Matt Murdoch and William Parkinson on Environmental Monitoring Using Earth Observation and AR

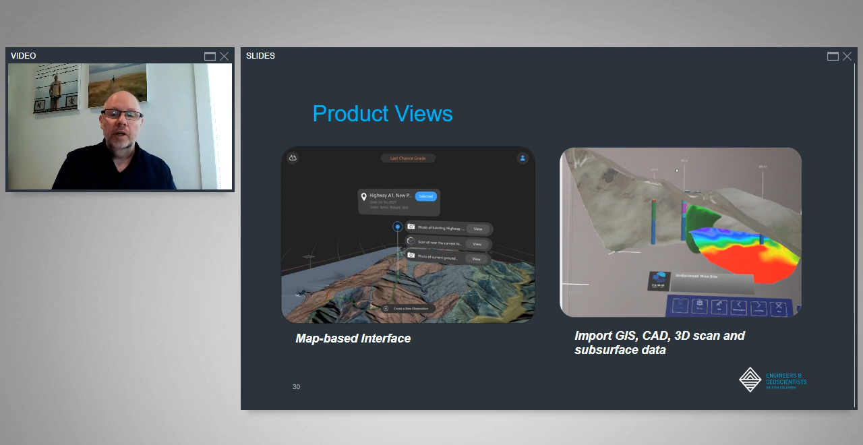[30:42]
On the right-hand side, we see that we have the ability to bring in a variety of different data types. So we see we have the GIS and CAD on the surface. And then in the subsurface, we're bringing in boreholes, we're showing an ore body, the large green blob there. And the colorful rainbow is some seismic data from the subsurface